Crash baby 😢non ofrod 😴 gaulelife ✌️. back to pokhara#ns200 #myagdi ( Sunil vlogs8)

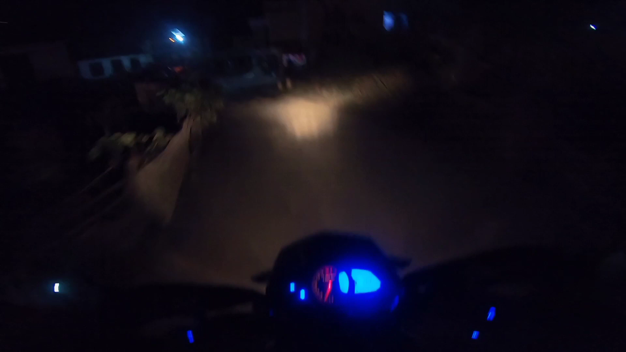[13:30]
त्यो बन्द नभएको रहेछ बन्द हुन्छ होला एकछिनमा
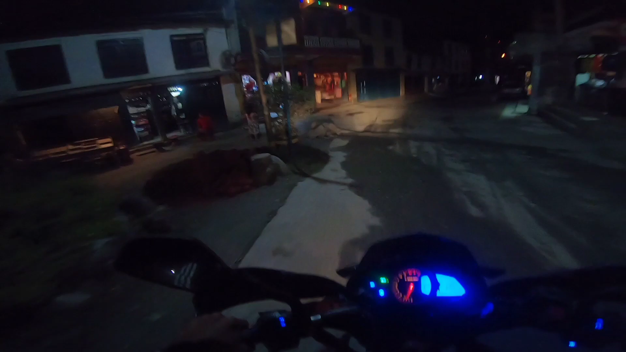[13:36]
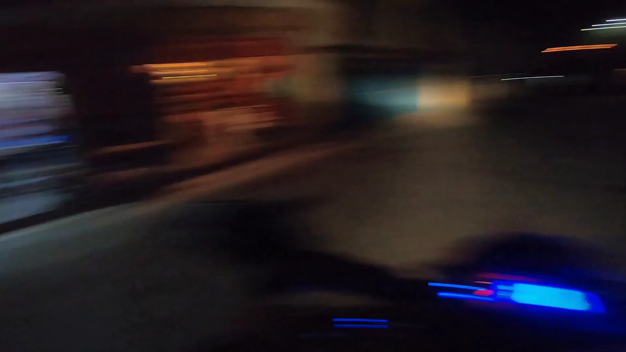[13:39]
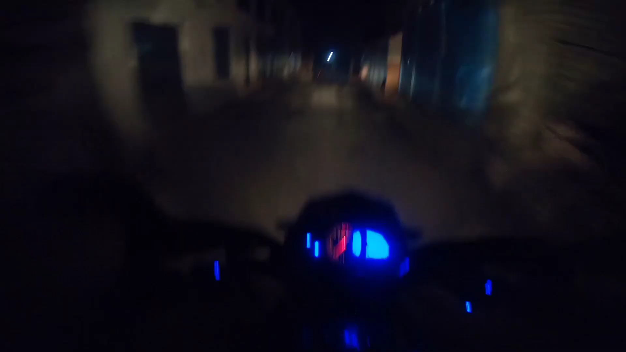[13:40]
गलेश्वर मन्दिरमा आइपुग्यो अब इन्जोय द भिडियो गाइज अच्छा गरेर भगवान्